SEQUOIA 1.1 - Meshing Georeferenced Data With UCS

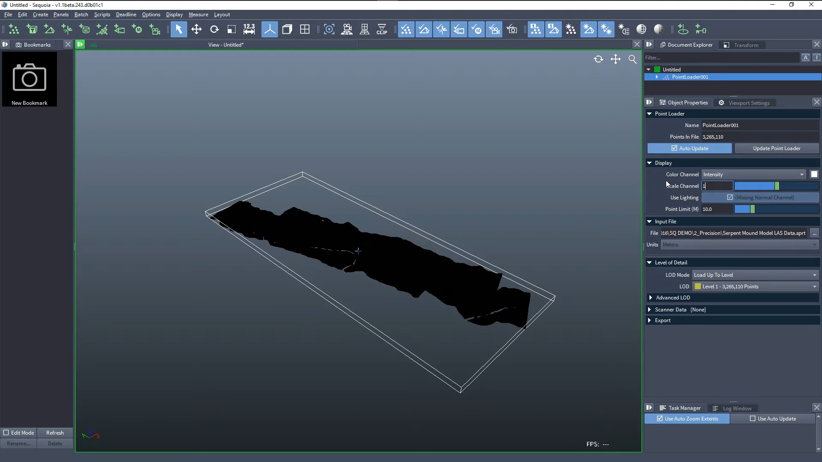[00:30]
And we can change the intensity to 100 times in order to see it better in the viewport. Since our data is stored in very high precision, and it's offset over 4000 km from the origin, but the measure only uses 32-bit float to store its vertices, we would have a precision problem. In addition, exporting to most of the file formats for meshing and importing into most 3D applications,